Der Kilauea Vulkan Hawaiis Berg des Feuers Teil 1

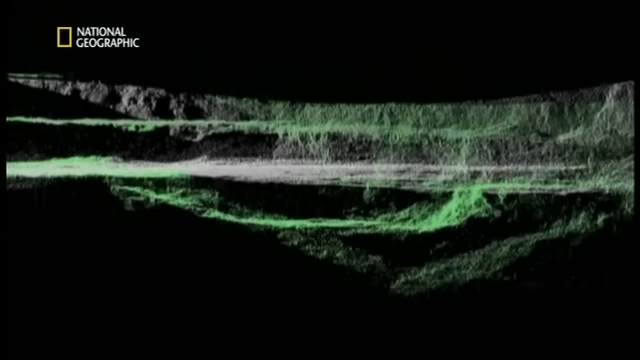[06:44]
Man erkennt, dass der Kraterboden zwischenzeitlich fast 30 Meter tief abgesunken ist. Wo ist das Magma geblieben?